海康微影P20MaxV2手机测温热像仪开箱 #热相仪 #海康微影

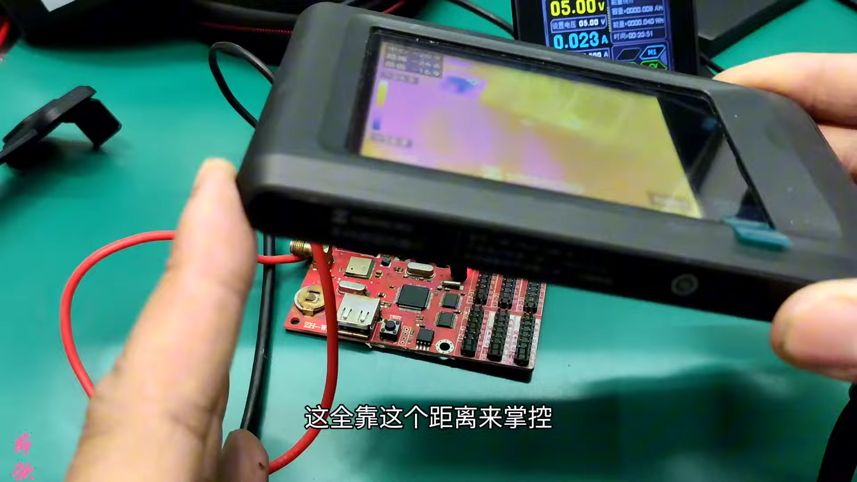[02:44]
距离来掌控太近的话它就看成一团了那么
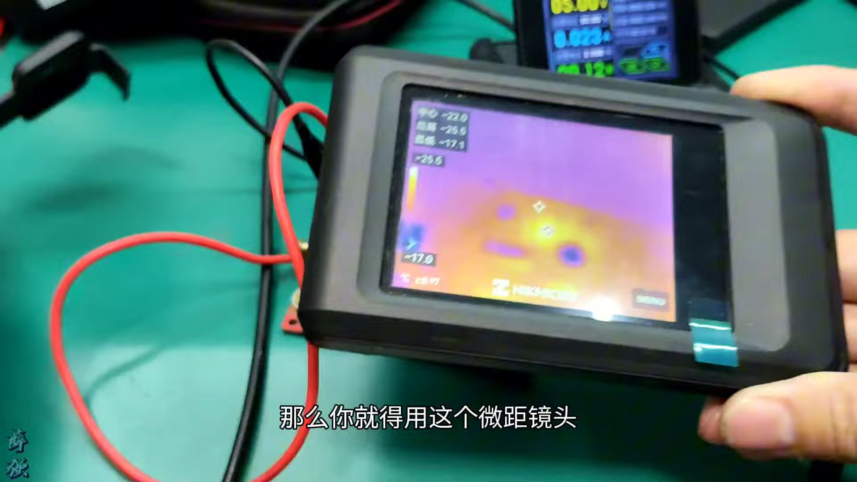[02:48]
你就得用这个微距镜头戴上去之后才能看得更清楚更大一点
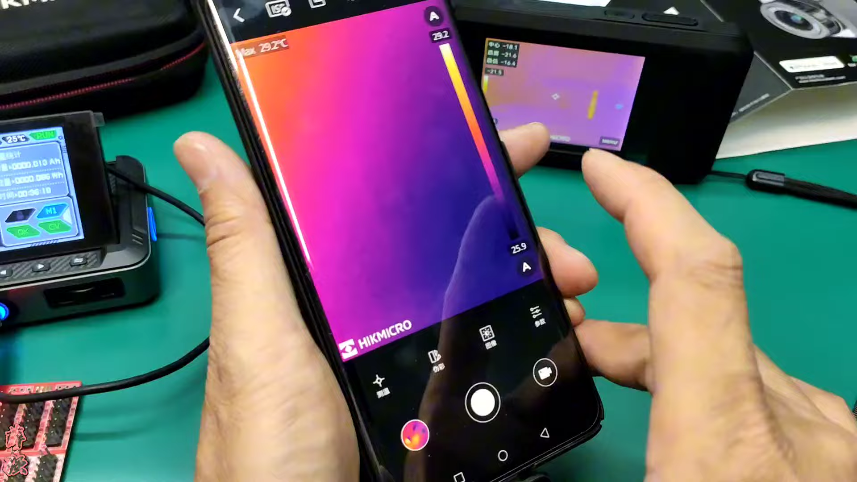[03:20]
然后这个界面这个功能也很多调这个微彩你看啊这个是铁红
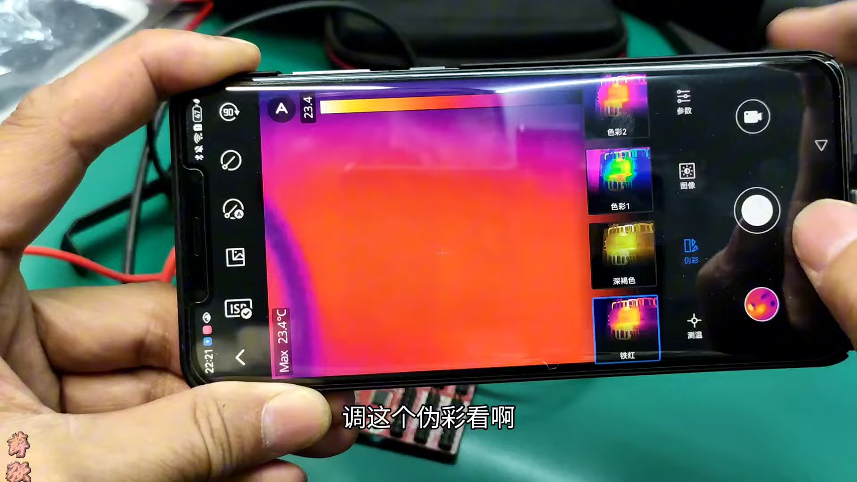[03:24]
On screen: max 23.4°C
深褐色
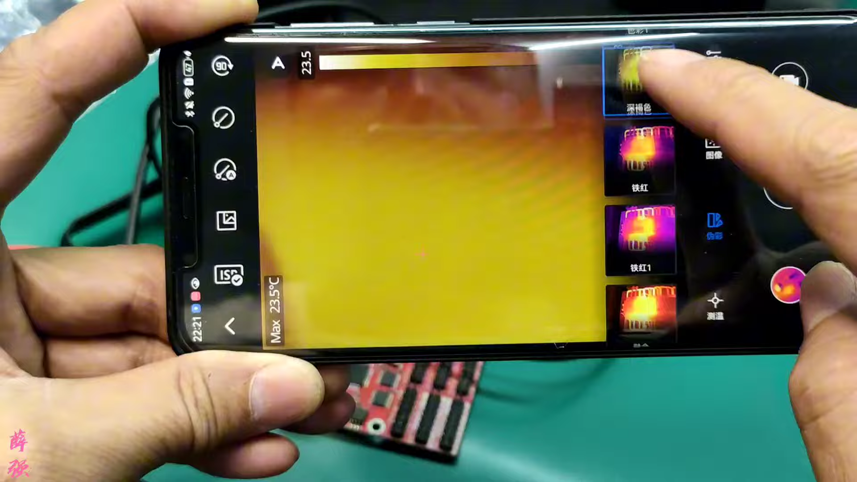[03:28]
On screen: max 23.5°C
这很多啊彩虹
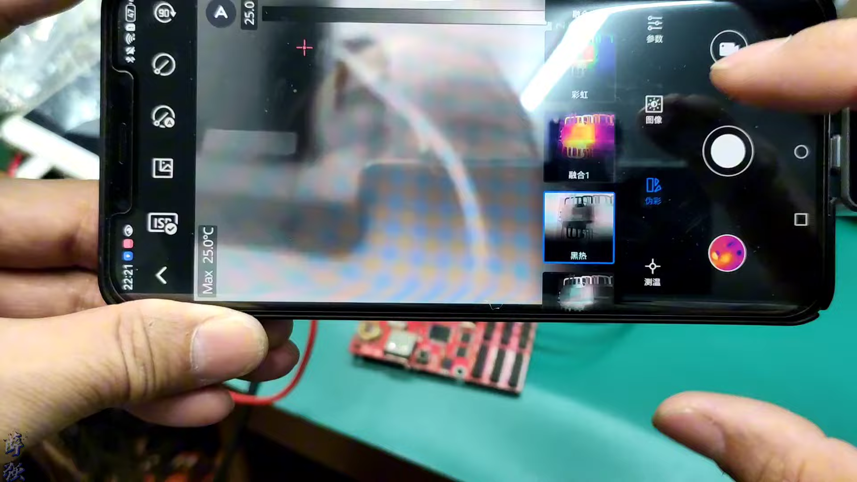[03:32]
On screen: max 25.0°C
黑热这就是可调电源越黑的地方它温度越高白热越白的地方温度越高还有自定义这个根据自己喜好啊刚才
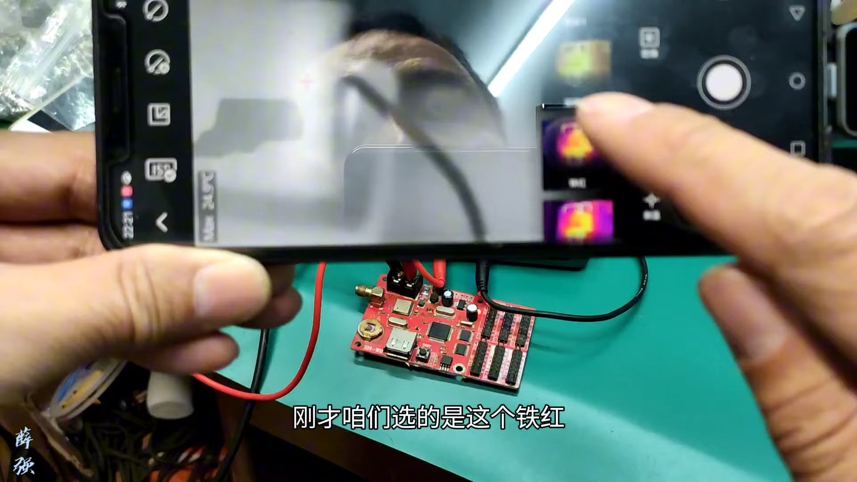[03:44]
咱们选的是这个铁红参
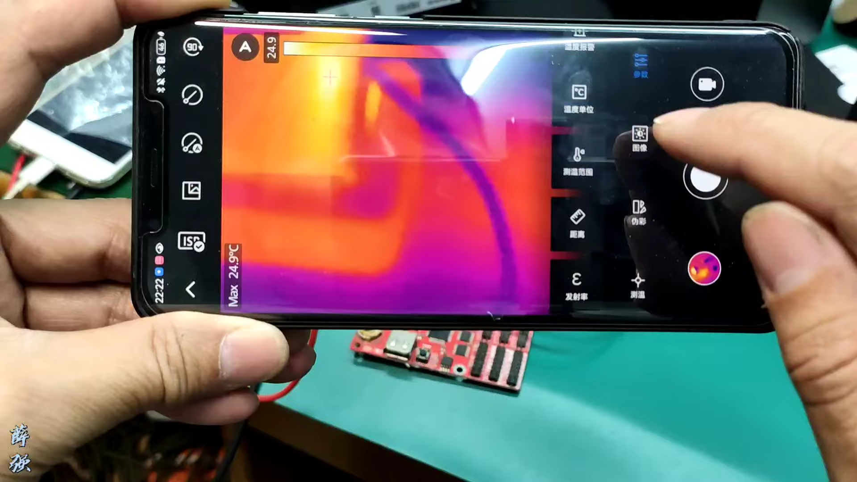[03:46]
On screen: max 24.9°C
数里边温度单位设置啊测试范围距离
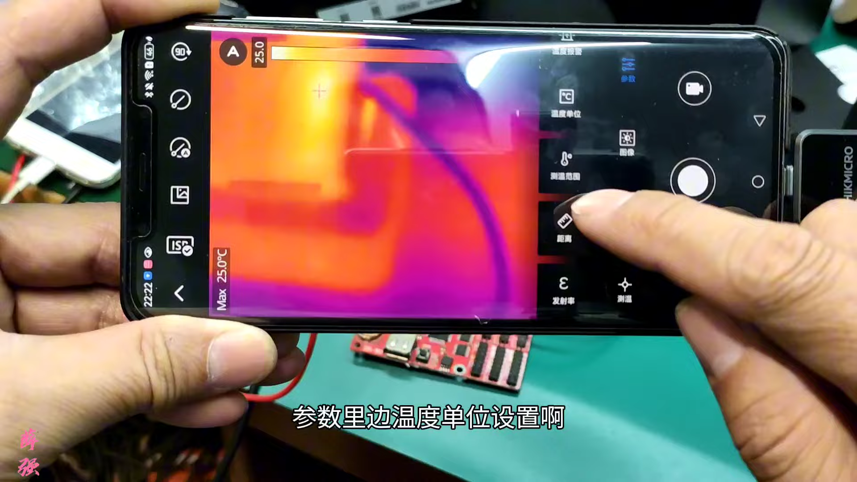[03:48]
On screen: max 25.0°C
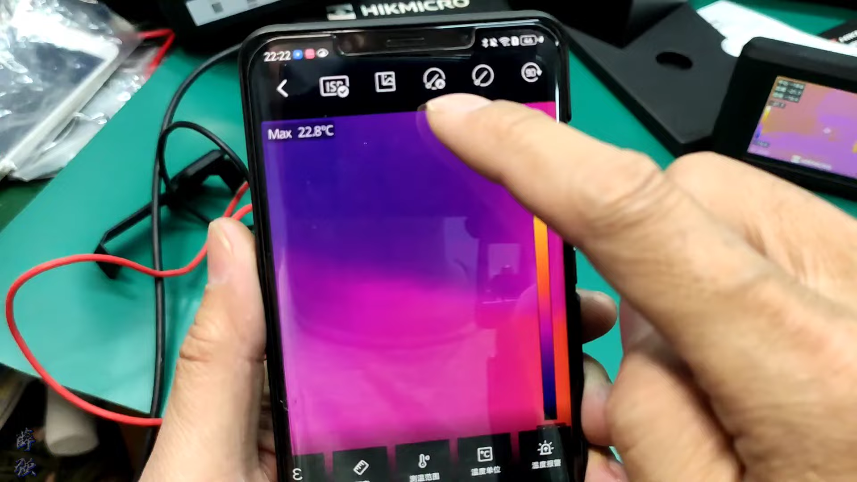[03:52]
On screen: max 22.8°C
这样都有这个功能是点一下自动校准关闭
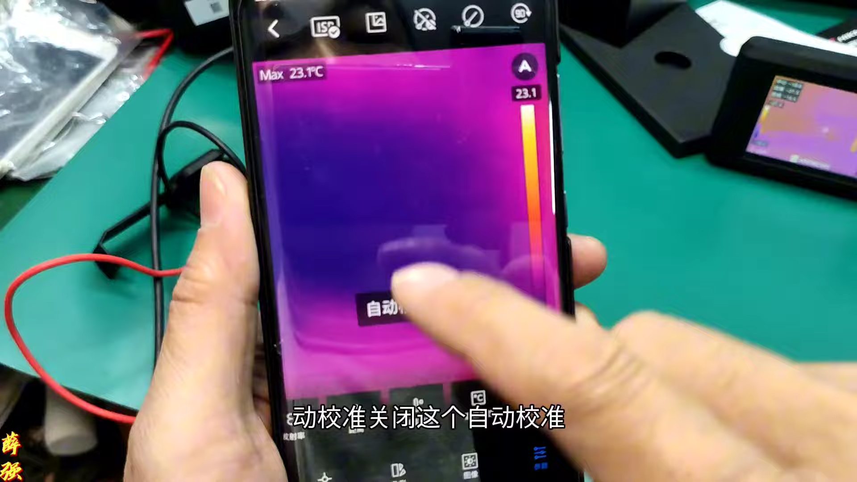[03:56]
On screen: max 23.1°C
这个自动校准打开这个是旋转90
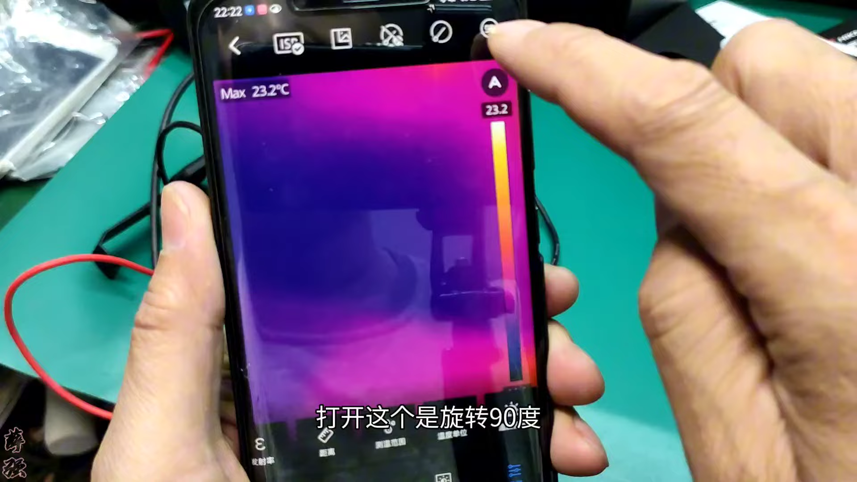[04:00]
On screen: max 23.2°C
度这是在室外晚上你看这个红点是一个摄像头这边是住宅楼
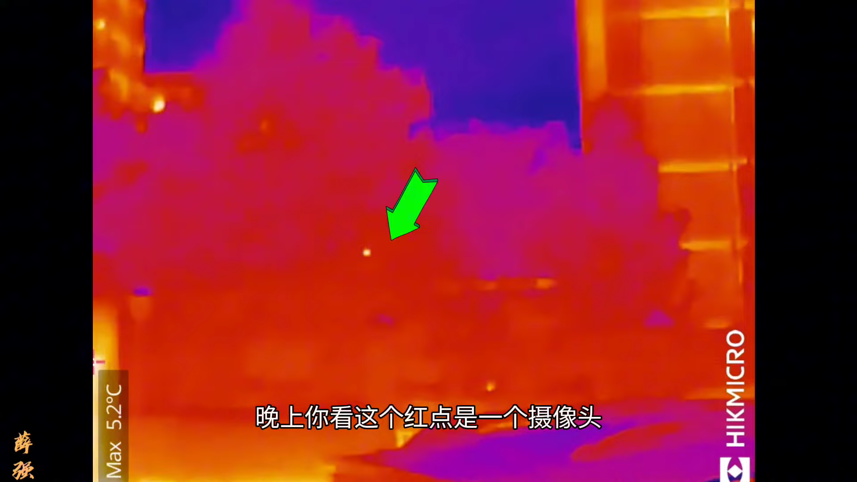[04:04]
On screen: max 5.2°C
看一下
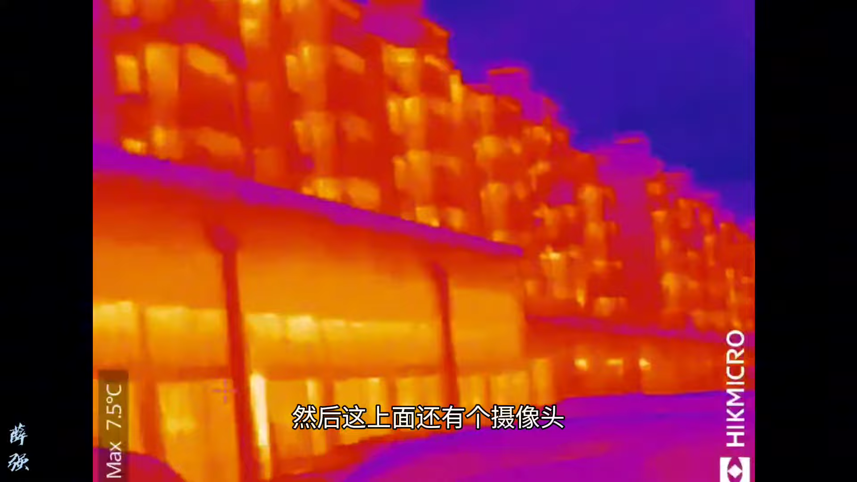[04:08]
On screen: max 7.5°C
然后这上面还有个摄像头看一下这个比较近
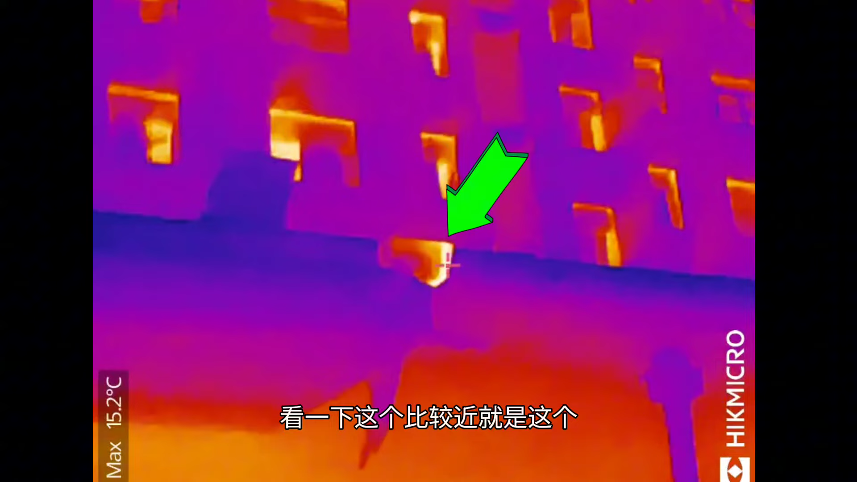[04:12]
On screen: max 15.2°C
就是这个这个是我办公室啊两个摄像头下面这个红色是录像机
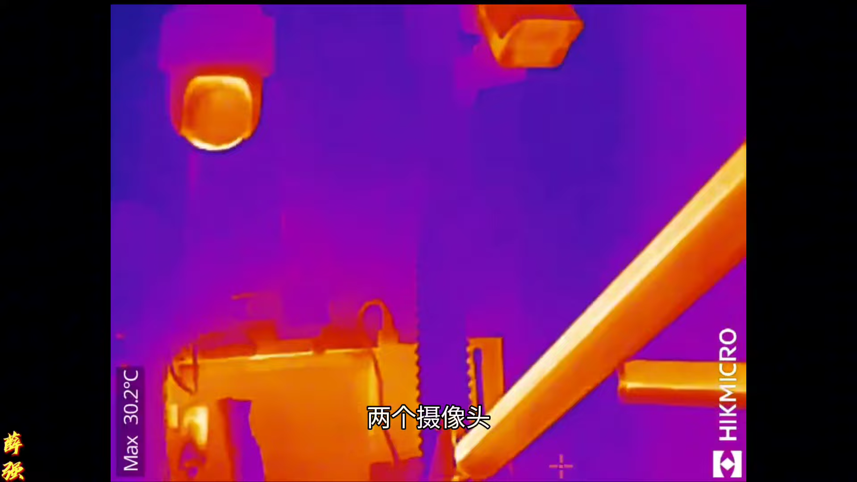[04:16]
On screen: max 30.2°C
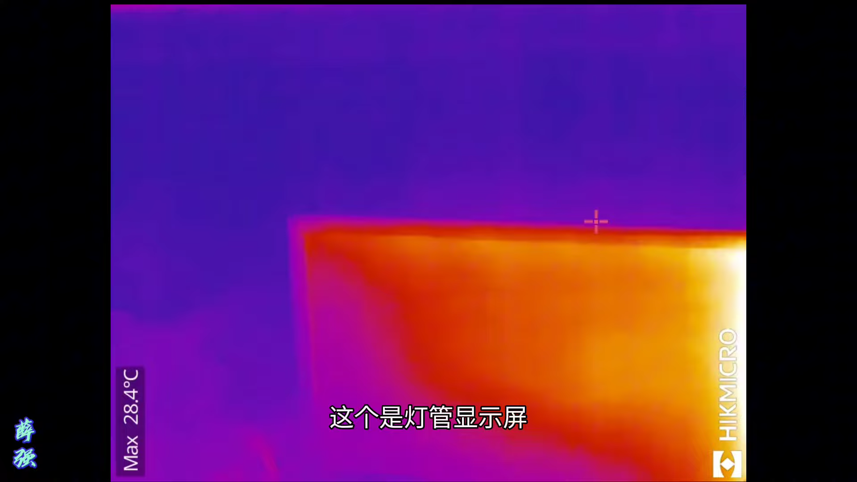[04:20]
On screen: max 28.4°C
这个是灯管显示屏中间这个手机
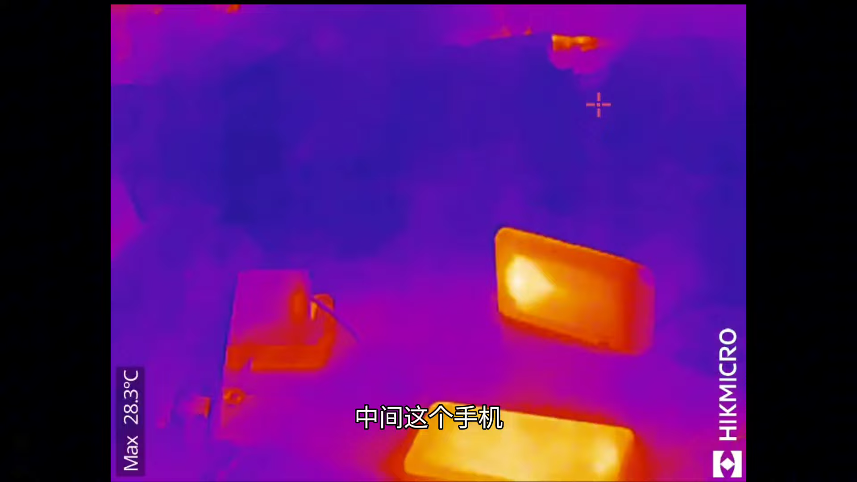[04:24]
On screen: max 28.3°C
这个就是刚才那个可调电源现在这个
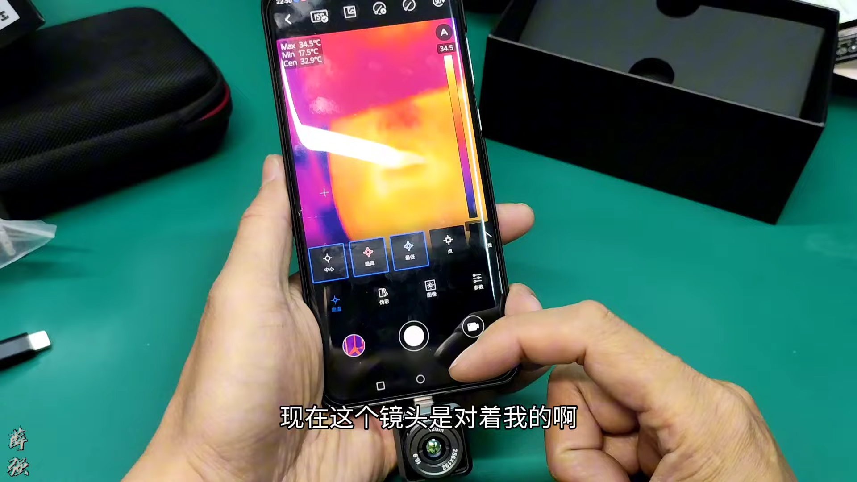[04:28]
镜头是对着我的啊他这个测试功能并我呢要多你看可以显示中心温度就是这个绿的绿点温度这不中间最高温度最低温度你可以取消这就不显示最低温度了点上它就显示了